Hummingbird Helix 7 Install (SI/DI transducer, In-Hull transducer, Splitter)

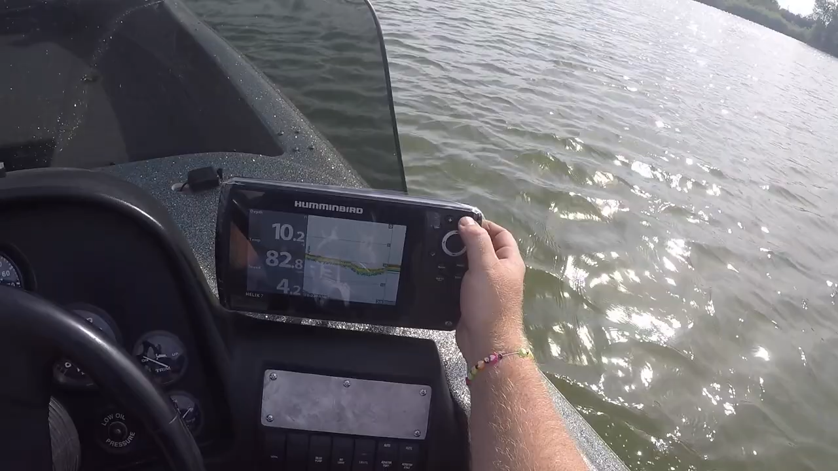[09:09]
This must be the down imaging.
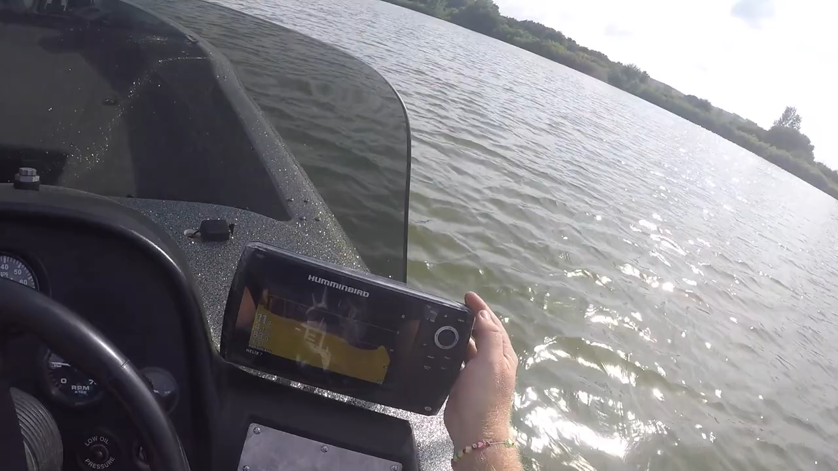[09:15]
This is side imaging.
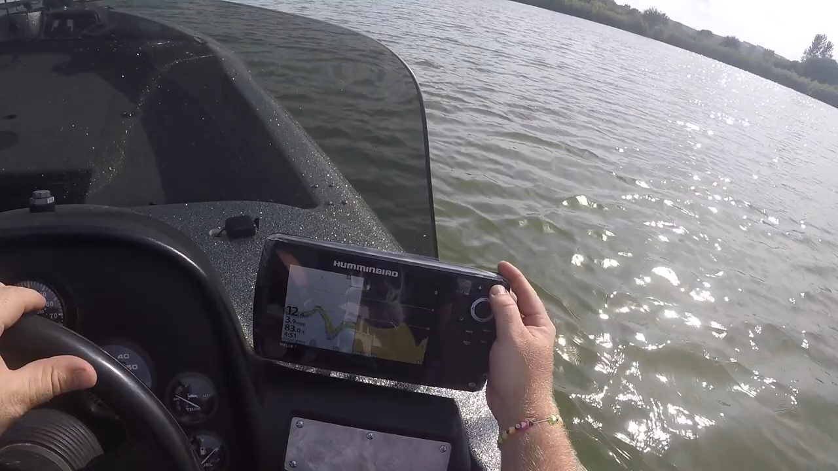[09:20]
And this is my in-hole transducer. Wait, I don't get what am I looking at here. The black is the boat. So I can't see the boat. You're looking out. Each way.